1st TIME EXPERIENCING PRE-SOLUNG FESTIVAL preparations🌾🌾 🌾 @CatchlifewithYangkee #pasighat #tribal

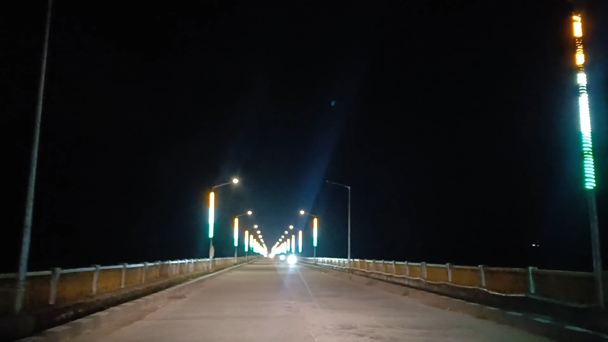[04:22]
So after dinner, hum evening walk pe nahi nikalte hain. Hum nikalte hain night drive mein. So we are at Rana Ghat. Bridge, also called as Siang Bridge.